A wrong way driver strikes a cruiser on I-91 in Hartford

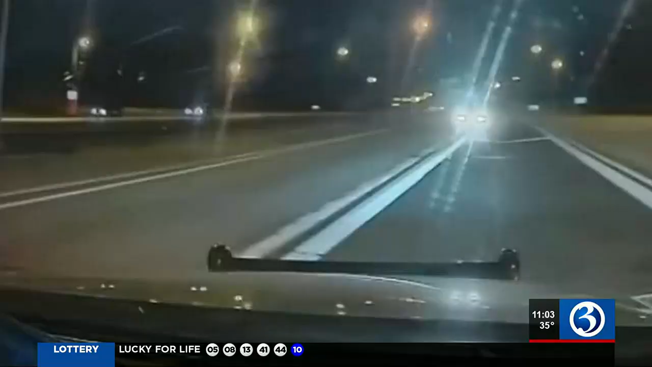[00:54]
The wrong-way driver hit the cruiser, causing damage to both cars, and then kept driving. What we're trained to do is go towards the wrong-way driver and use our lights, use our sirens, use whatever we can to safely stop that driver, try to slow them down.